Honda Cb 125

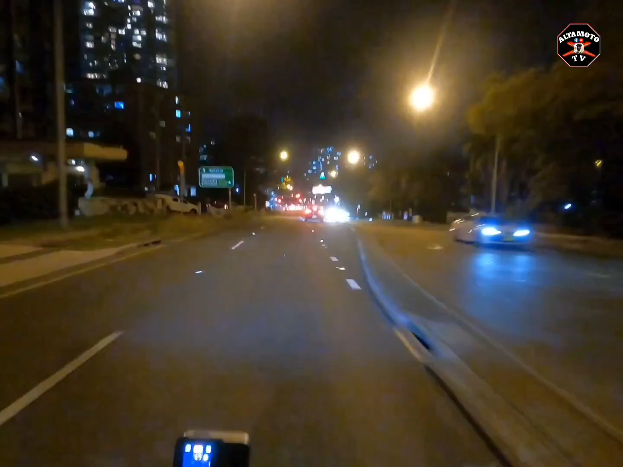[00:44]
Oh yeah. It's true lang tayo guys. Ikot tayo sa paramata. Mag night ride tayo dito. Hindi ko pa napapasyalan to dito guys eh.
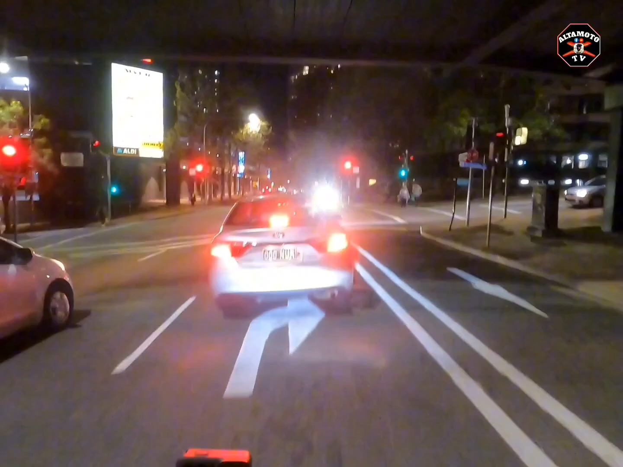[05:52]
Go, go, go, go. Dito guys, wala masyadong traffic. Pero pag pumunta ka sa Sydney talaga, sa city, Central Business District, ma-traffic sya.
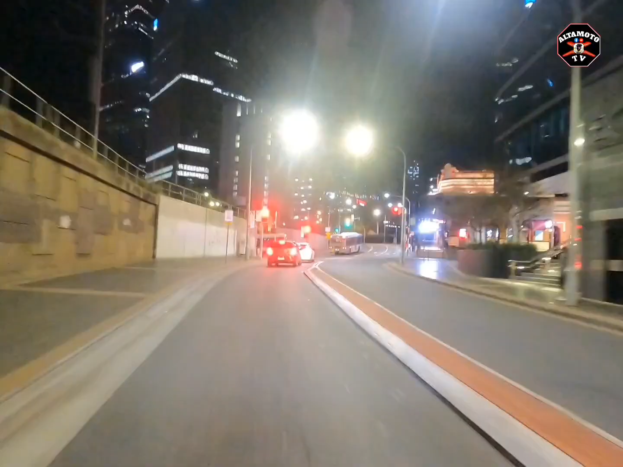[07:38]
Uy, di po uga. No left turn, no right turn.
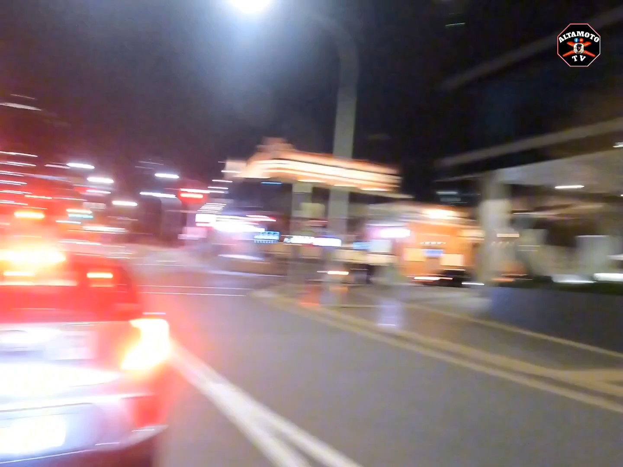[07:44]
Sana nga ba tayo papunta? Sundan na lang natin to.
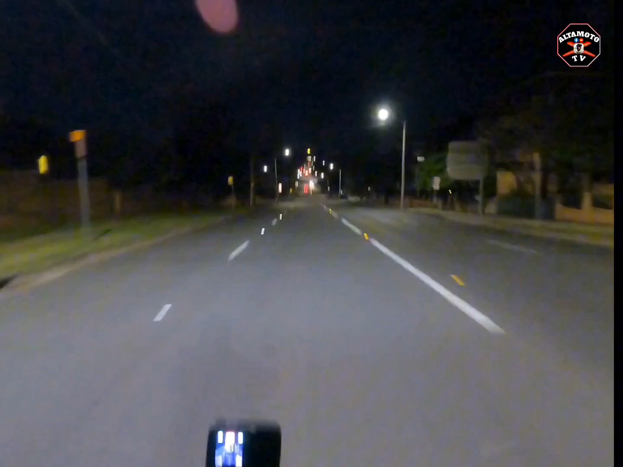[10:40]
Ang linis na kalsada. Woo! Sobrang linis.
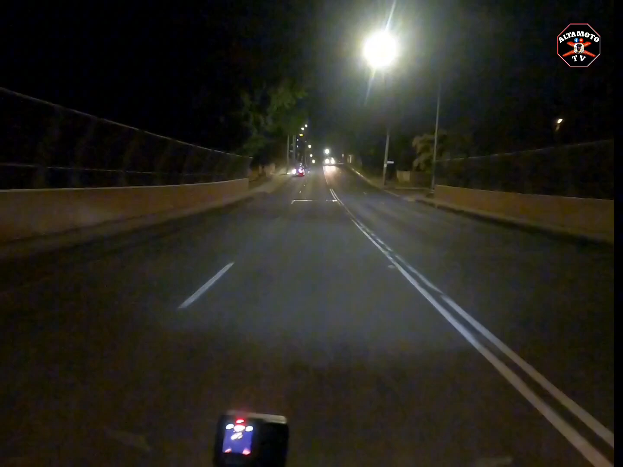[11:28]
Dito yung may aksidente before eh. Ba't kaya bumalik sila?
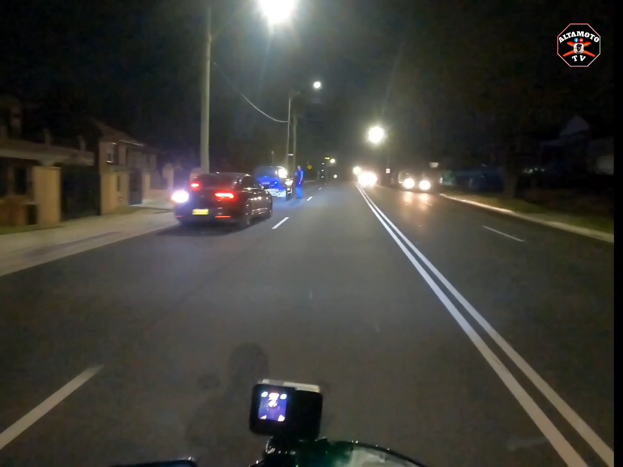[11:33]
Ah, may hinuli lang. Yung busay na nito guys, supot. Gage. Kaliwa tayo. Ay, kanan pala.
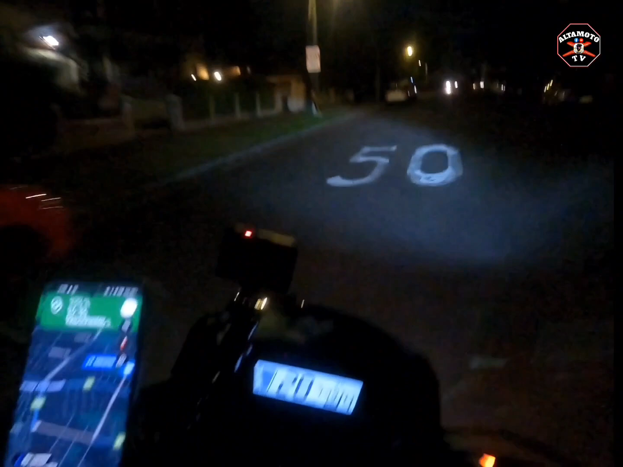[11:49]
Alright. Ang dilim dito sa street namin guys.